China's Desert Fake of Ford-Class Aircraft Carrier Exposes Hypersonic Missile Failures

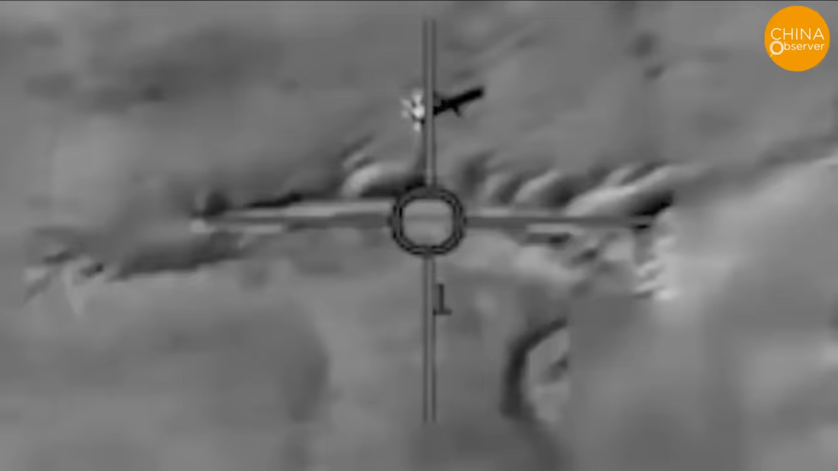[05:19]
The successful interception of an Iranian-made cruise missile by Israel's F-35I fighter jet on October